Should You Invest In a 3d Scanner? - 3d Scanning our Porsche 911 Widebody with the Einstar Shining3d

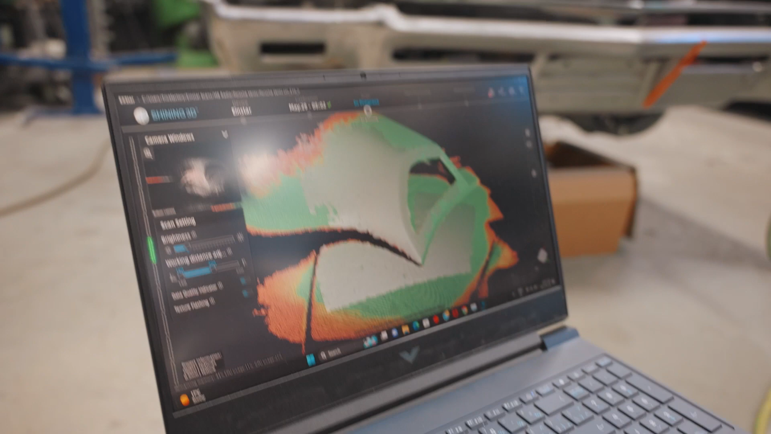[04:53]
So you can see as you move the scanner around.
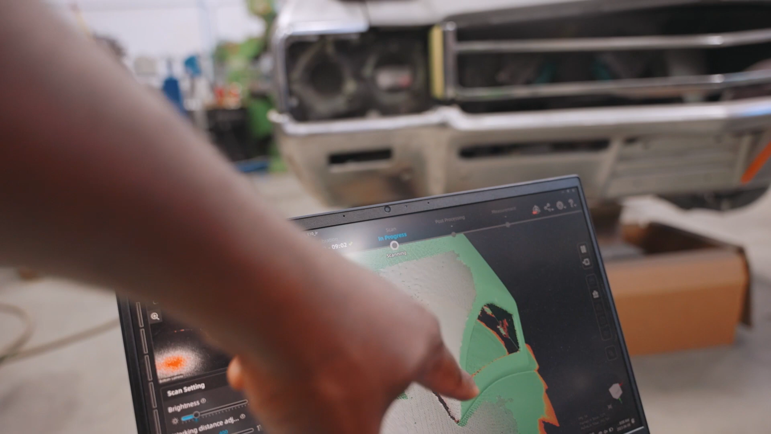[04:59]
It kind of scans the green parts is parts that are scanned perfectly gloriously. And so when it's in the green you're all good.
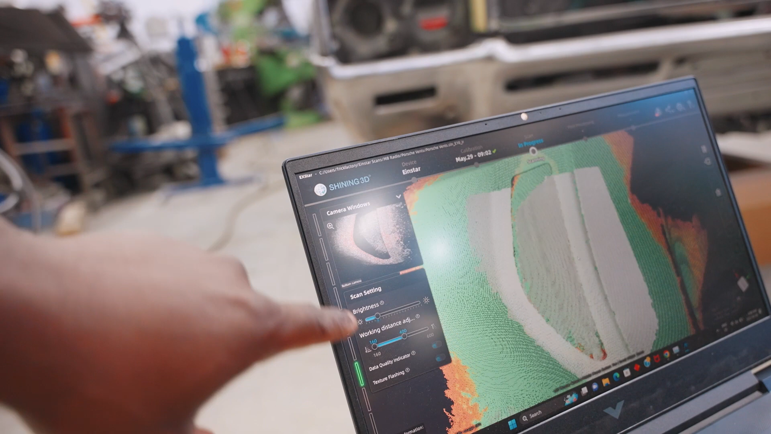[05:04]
But when it's in the red or you can move it around a little bit so you can go towards the middle.